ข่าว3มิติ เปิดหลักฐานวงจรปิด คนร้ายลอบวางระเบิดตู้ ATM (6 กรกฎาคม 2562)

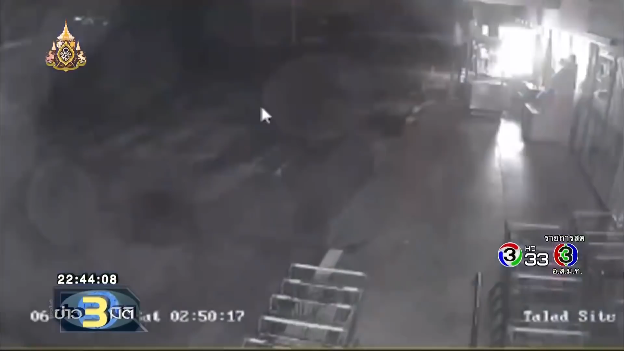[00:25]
50 นาที บังจอร์ปิดหน้า Tesco Lotus
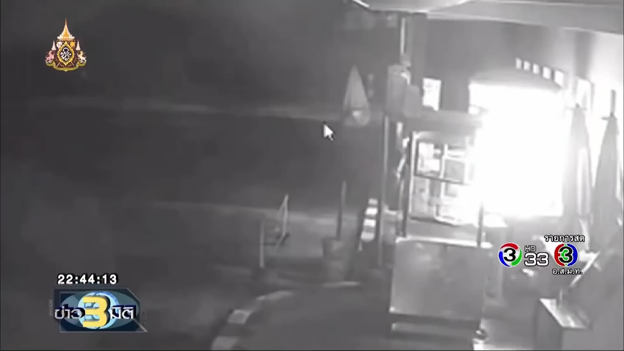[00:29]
พื้นที่มเผอขลุงจันทบุรีบันทึกพฤติกรรมของชายในชุดสีเข้มสูมมวกขาวเดินเข้ามาจากด้านข้างอาคาร Supermarket